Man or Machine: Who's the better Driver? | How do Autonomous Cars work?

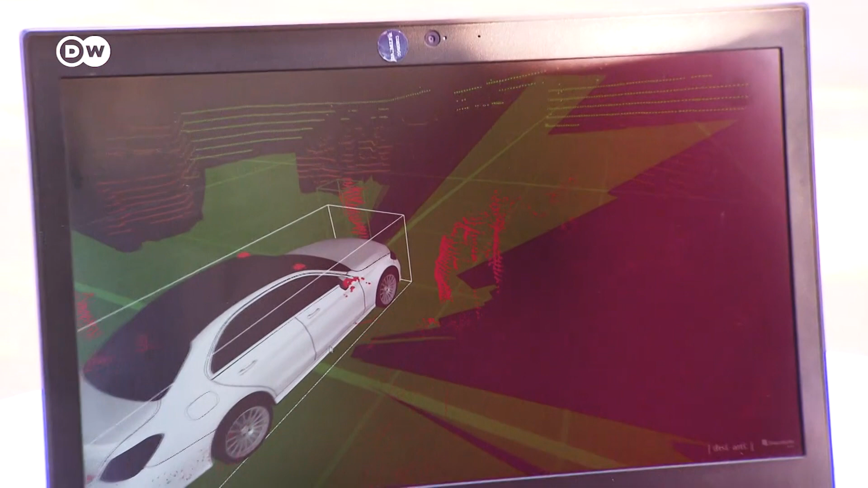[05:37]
What does the green color mean and what does red mean?
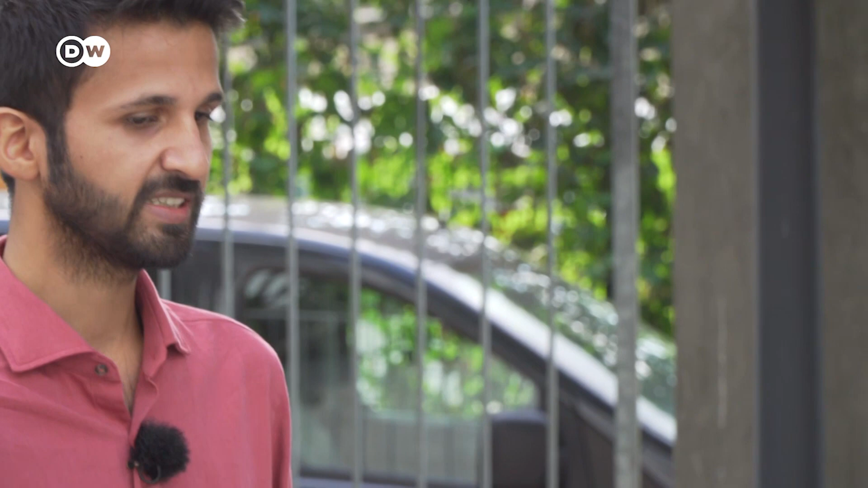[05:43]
The green color here represents the free space where the car can freely move.
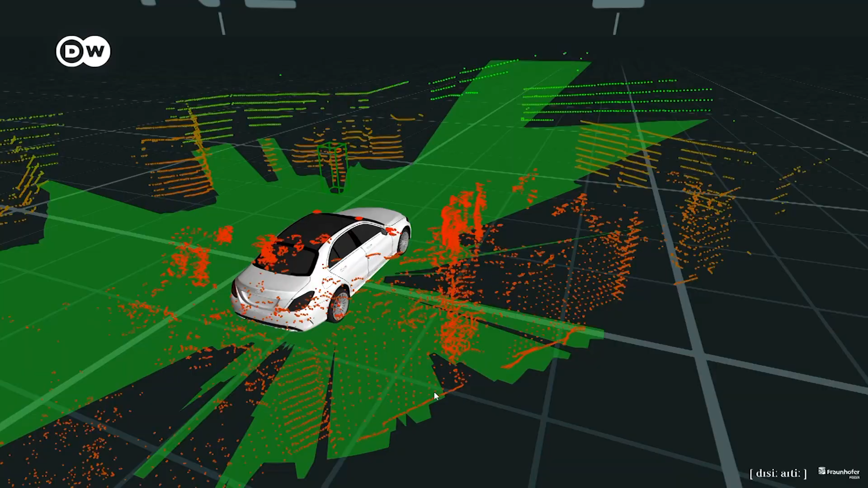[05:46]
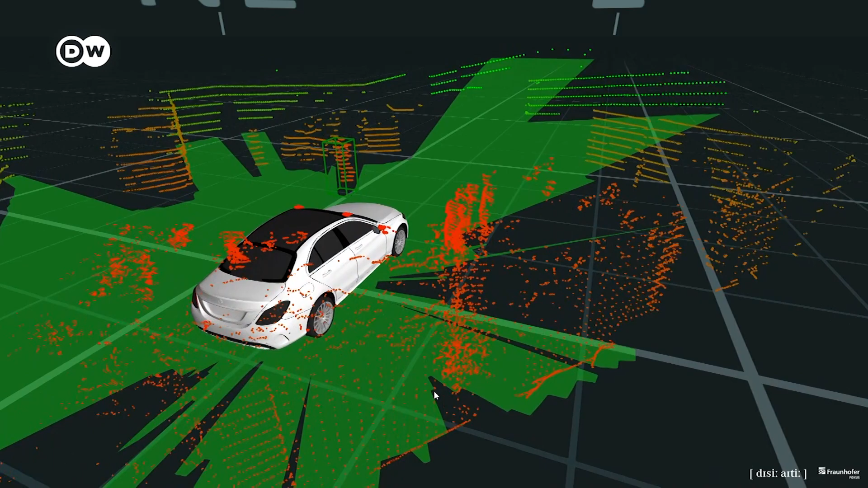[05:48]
And the red color here represents the objects and the obstruction. So it is telling the car that it shouldn't move there.
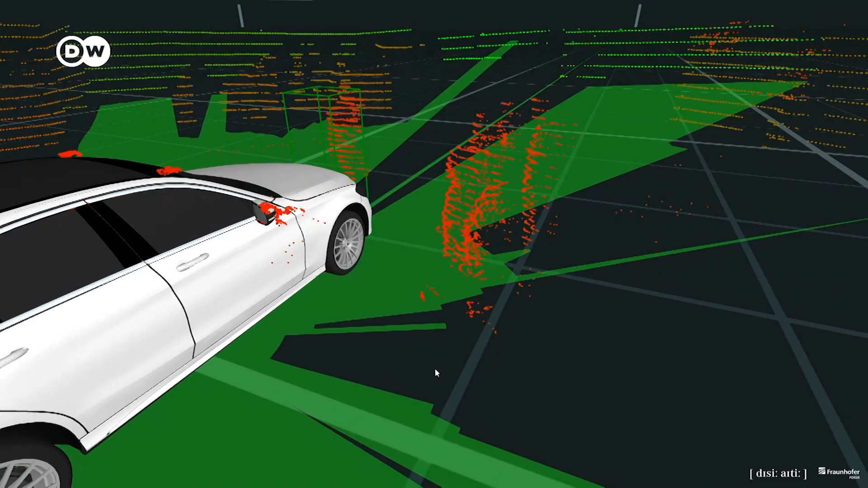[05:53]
Even if it's never seen the different scenarios before,
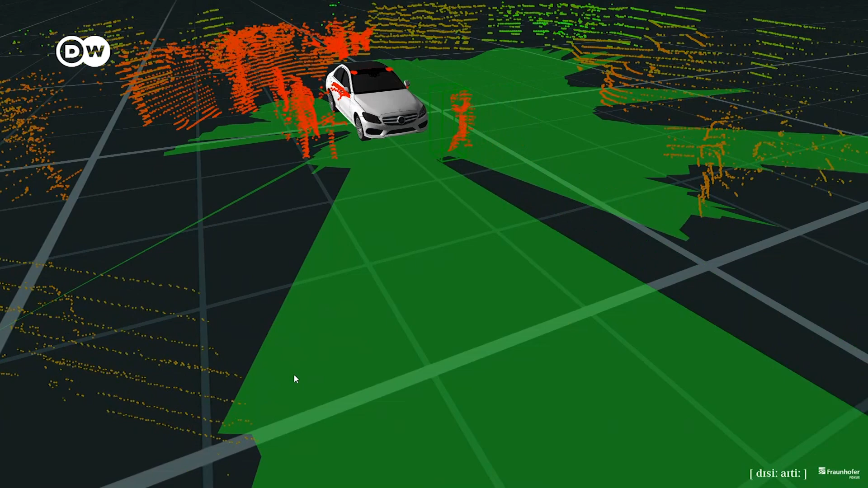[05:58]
it can still see and get the information from the LIDAR and plan its motion ahead.
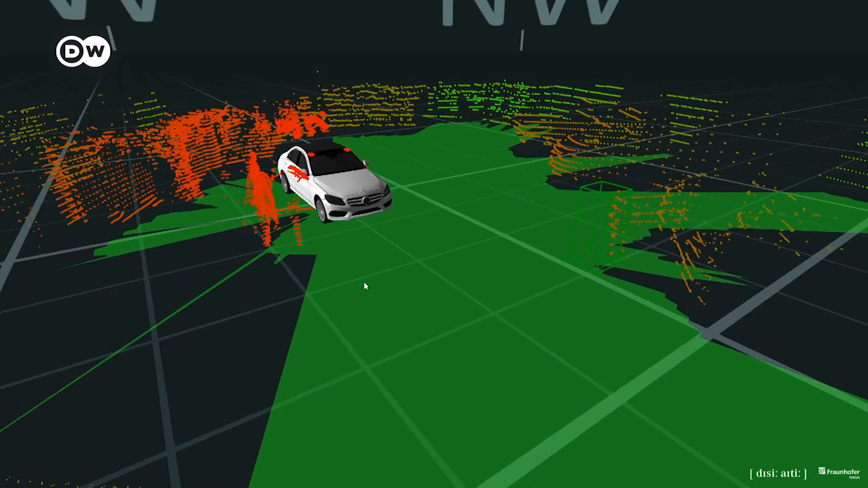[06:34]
And from this, it creates a dynamic picture of the surrounding environment.
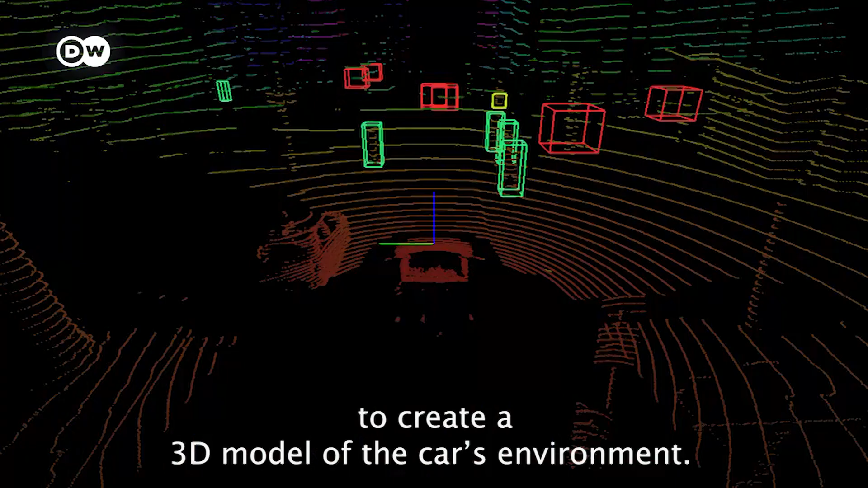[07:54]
wir werten die LiDAR-Daten aus und fusionieren das alles zusammen zu einem sogenannten Umfeldmodell. Wie kann man das dem Auto beibringen, falls es etwas nicht erkennt?
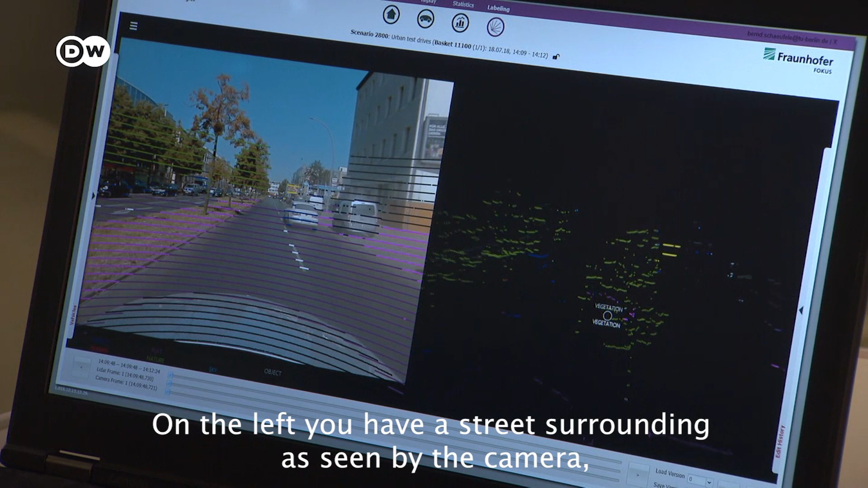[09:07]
Man hat hier links eine Straßenszene und hat parallel dazu rechts eine 3D-Ansicht von dem LiDAR-Bild.
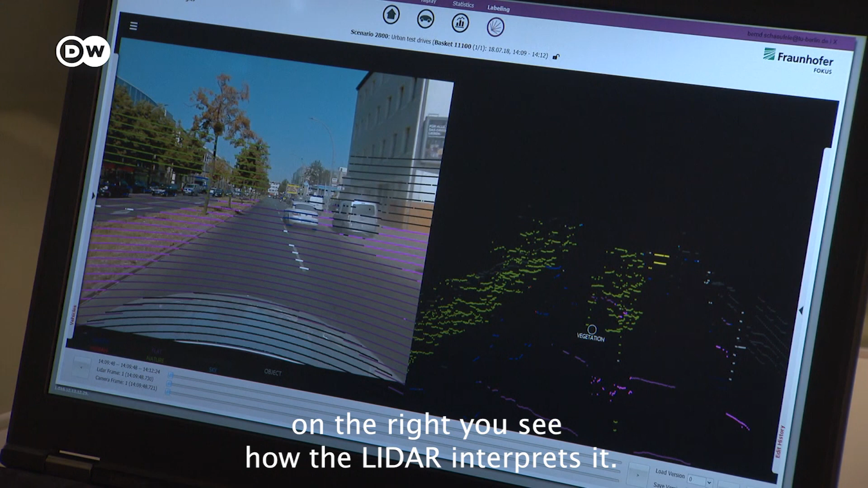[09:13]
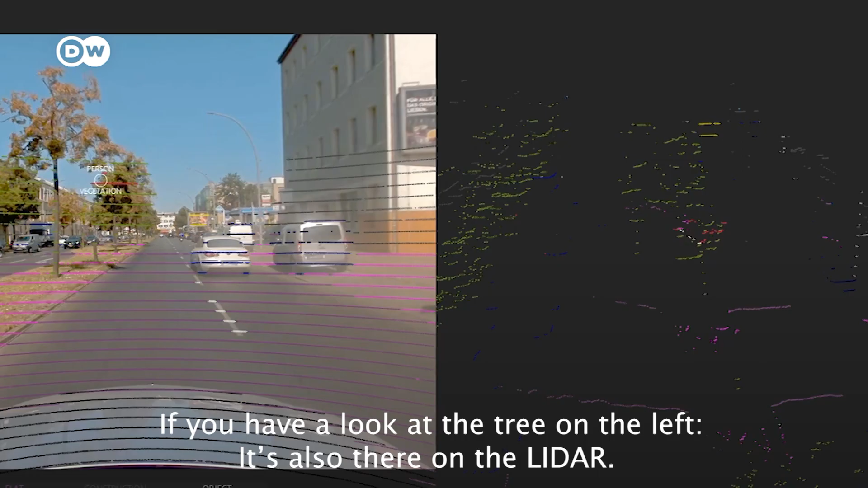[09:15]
Wenn man zum Beispiel hier sieht, hier vorne ist der Baum, den kann man hier auch in der 3D-Ansicht erkennen. Das ist der gleiche Baum.
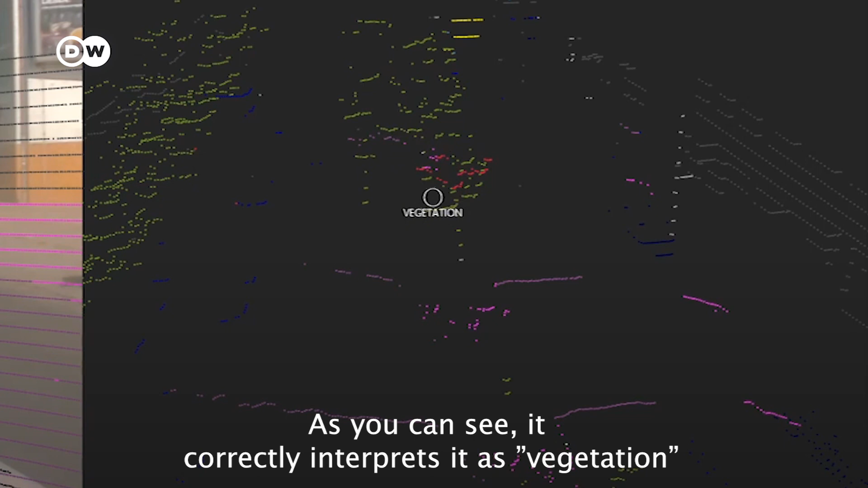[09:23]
Und hier sieht man, dass der als Baum erkannt wurde. Und wenn ich jetzt aber hier eine Person hätte, dann könnte ich die auch mit dem Tool als Person labeln.